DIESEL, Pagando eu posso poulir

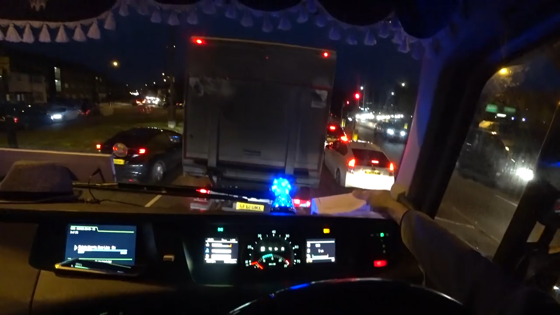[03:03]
Não são bons pra nada. Ou seja, estão fortes aqui, ó.
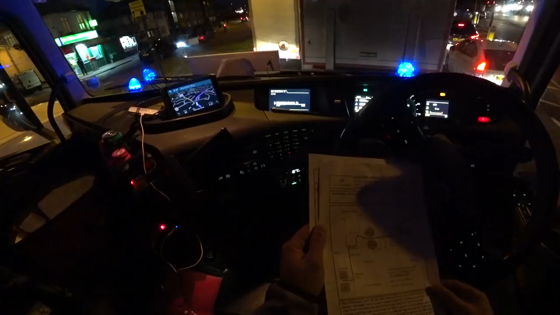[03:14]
Isso aqui é uma rota e essa daqui é... E a que eu tô usando aqui é outra, né?